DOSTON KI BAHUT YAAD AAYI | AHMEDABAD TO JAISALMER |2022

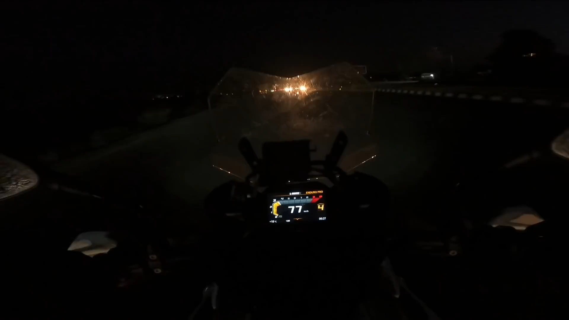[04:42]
तो अभी यही चल रहा है, ज़्यादा कुछ नहीं, रात है, ये हाई बीम्स आ रहे हैं. तो अभी इन्हीं को देखते देखते निकलते हैं और मिलते हैं नेक्स्ट स्टॉप पे या जब भी सनराइज होता है तब.